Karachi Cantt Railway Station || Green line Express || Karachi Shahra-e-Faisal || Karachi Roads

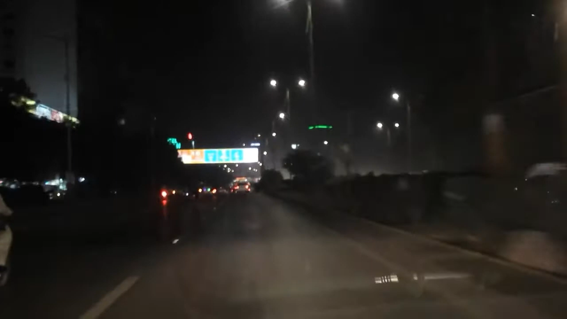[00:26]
और ये रात का व्यू है कराची शारा फैसल का,
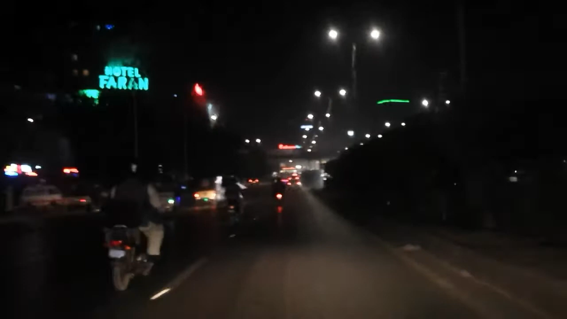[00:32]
और रात का टाइम होने की वजह से वीडियो की जो है लाइटिंग बहुत कम है, तो इसके लिए एडवांस में माजरत।